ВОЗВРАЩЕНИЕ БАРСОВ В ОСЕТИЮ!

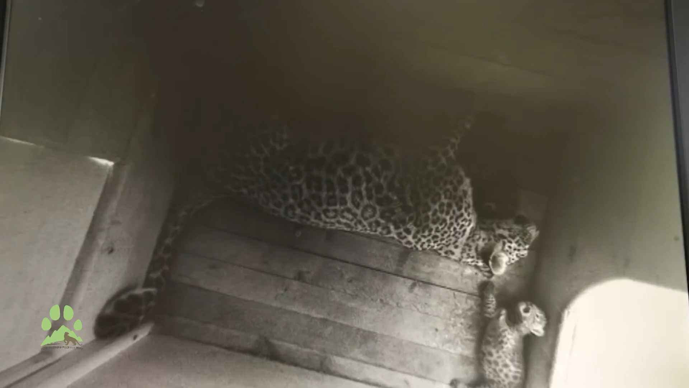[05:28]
а все манипуляции с животными автоматизированы.
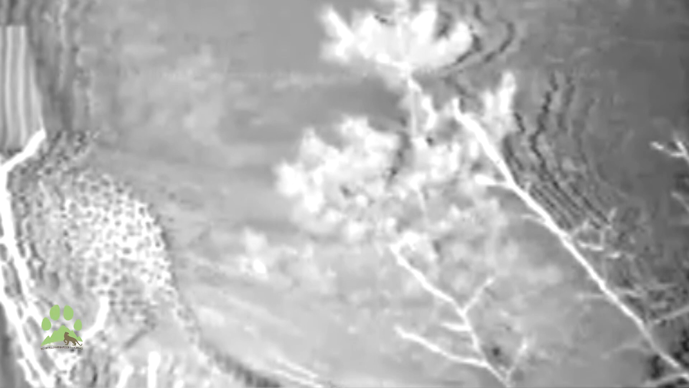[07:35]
Казалось, что это случайно зашедшая особь со стороны Ирана,
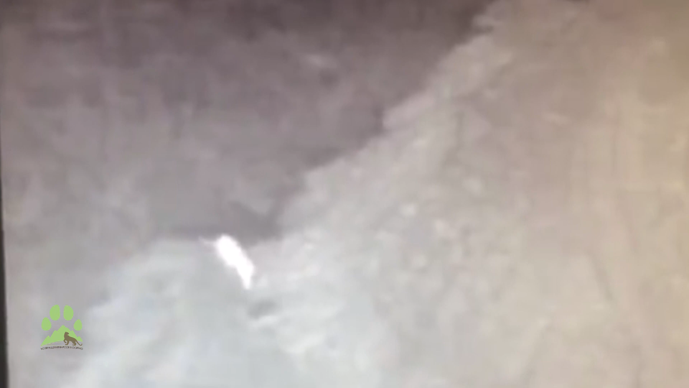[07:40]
но уже в 2015 году были получены уникальные данные с Гизельдонской ГЭС, на которой был также запечатлен леопард.